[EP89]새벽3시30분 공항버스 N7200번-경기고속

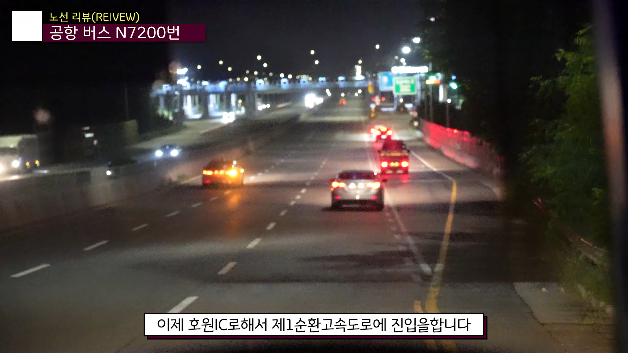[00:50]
이제 호환 날씨로 해서 제1순환고속도로에 직립을 합니다. 지금 사폐산 터널 지나갑니다. 고속도로에 차가 없습니다. 이제 송추알씨 지나갑니다.